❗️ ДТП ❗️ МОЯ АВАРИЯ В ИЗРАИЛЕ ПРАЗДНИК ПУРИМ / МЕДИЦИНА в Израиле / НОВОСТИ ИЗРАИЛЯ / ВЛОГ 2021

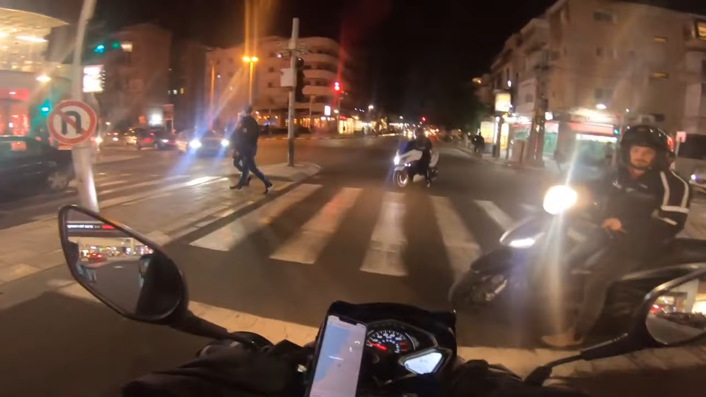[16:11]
Все дело в том, что в 20:30 вводят ограничения, перестают ходить автобусы, закрываются магазины, на выезде из города стоят блокпосты, и все это будет продолжаться до воскресенья 5 утра. Посмотрите, сколько людей, полиции везде, смотрите.
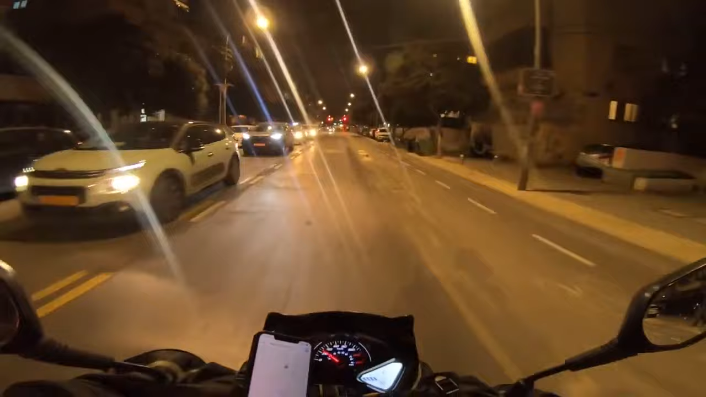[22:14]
Я жду, выполняю какие-то указания от адвоката и ожидаем результатов. Ну все, смотрите, время уже 9 часов. На этой площади никого нет, всех повыгоняли. И, ну все. Комендантский час. Зацените полицейские на роликах.